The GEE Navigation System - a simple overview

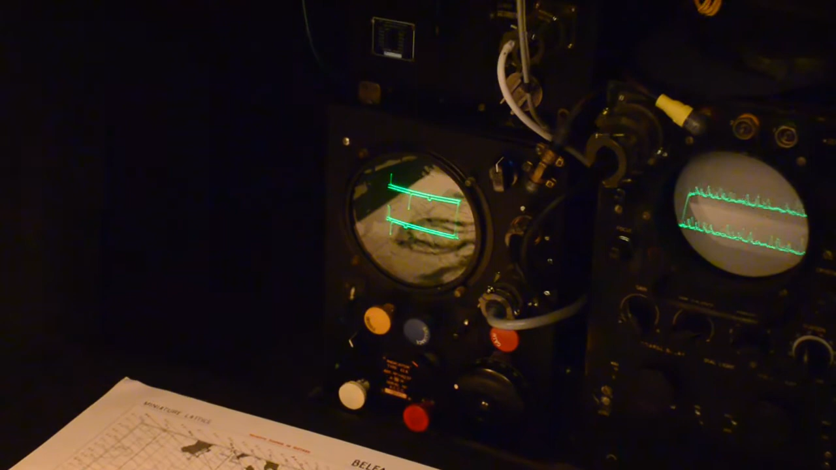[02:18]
with the A pulse showing first to the far left of each line. Several points to make here.
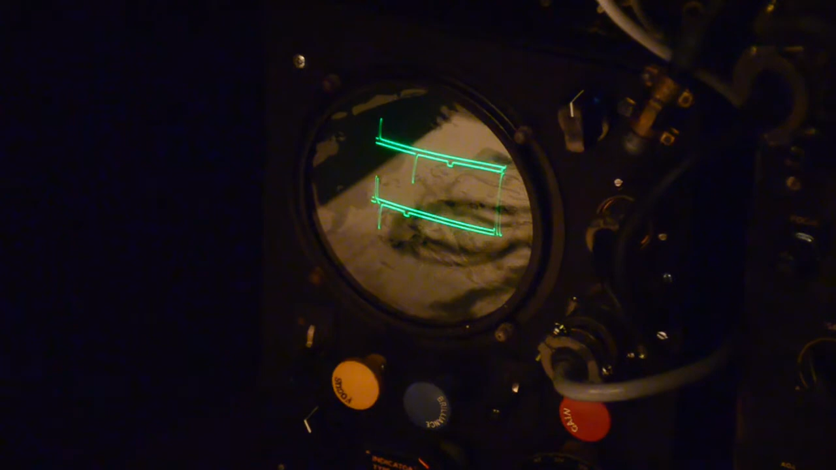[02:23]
The A master and B slave are always on the top line, with the same A master pulse along with the C slave on the lower one.
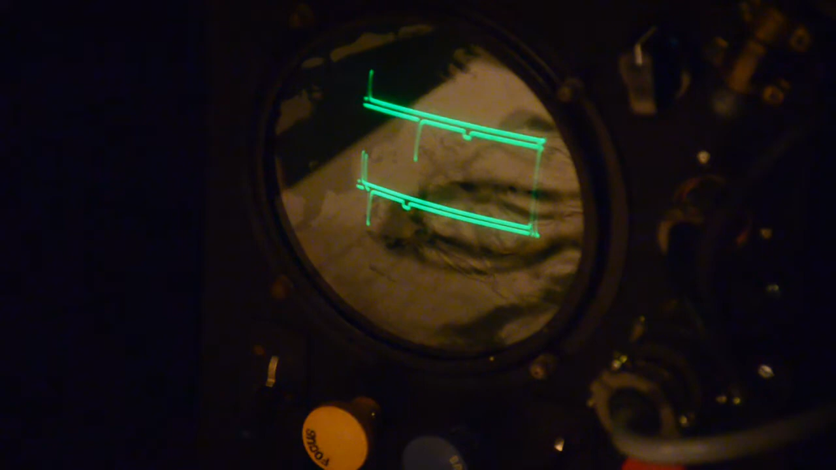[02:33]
To ensure that the pulses are synchronised to be on their correct lines, every other time the master A transmitted its pulses before the C slave, it added another pulse, giving what was known as the second ghost pulse.
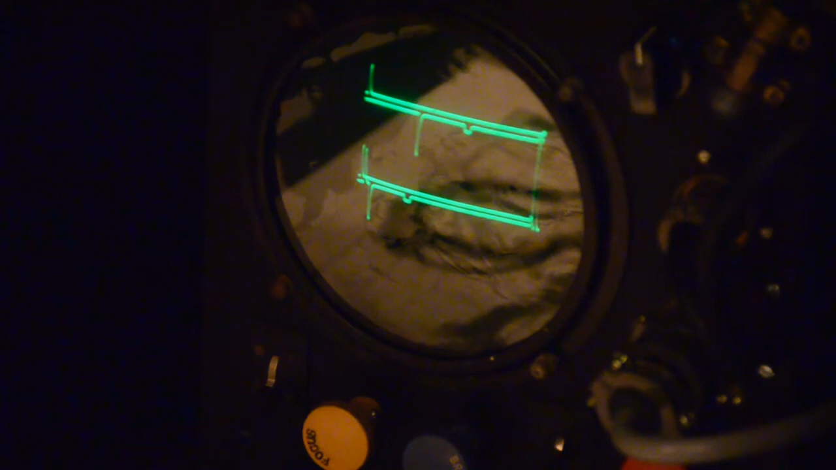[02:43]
This appeared on the C slave lower line immediately after the A pulse to the far left.